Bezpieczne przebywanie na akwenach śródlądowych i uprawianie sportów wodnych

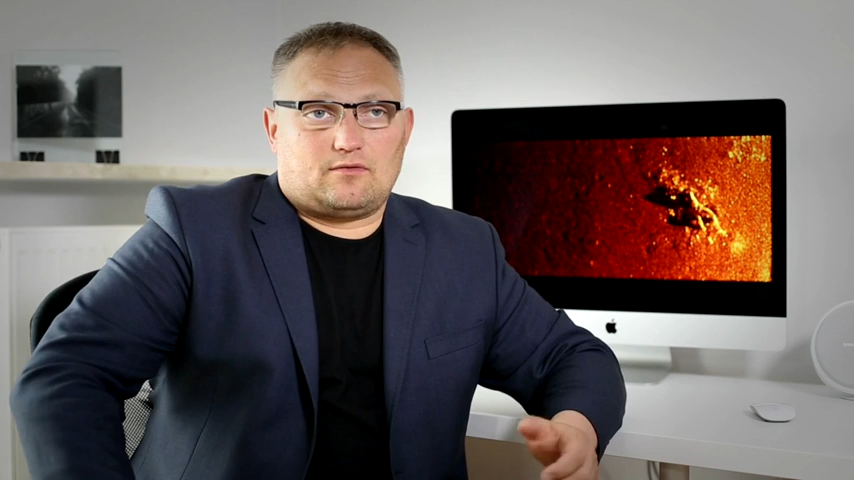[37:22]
bez zabezpieczenia i to w zasadzie najczęściej powoduje sytuacje, w których młode osoby tracą życie. Kiedyś pamiętam, szukaliśmy ciała młodego człowieka, który pomagał rolnikowi w żniwach ze swoim przyjacielem. Postanowił sobie skrócić drogę do domu, z kolegą popłynął kajakiem.
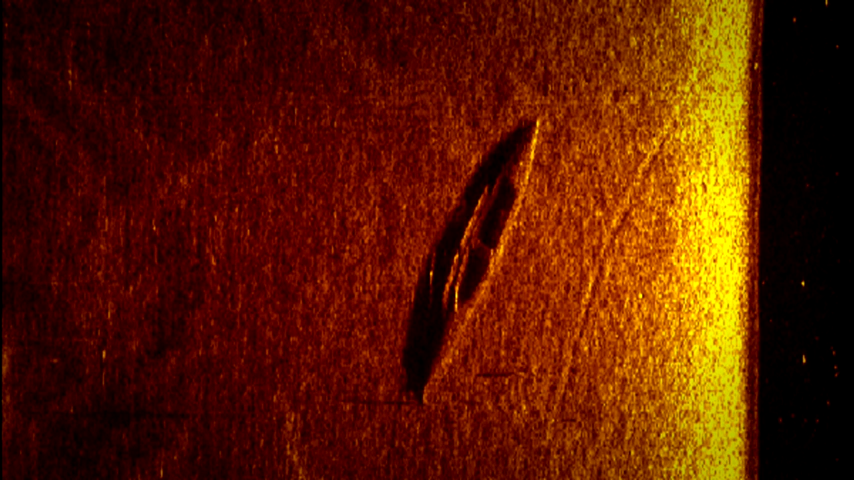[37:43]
Kajak wywrócił się na środku jeziora. Chłopak nie potrafił pływać. Utonął. Ciało znaleźliśmy
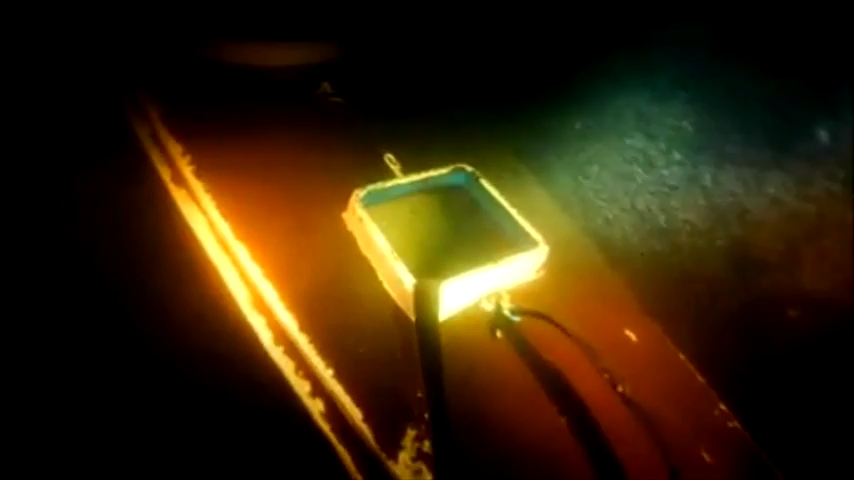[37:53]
na głębokości około 30 metrów po 6 latach od utonięcia.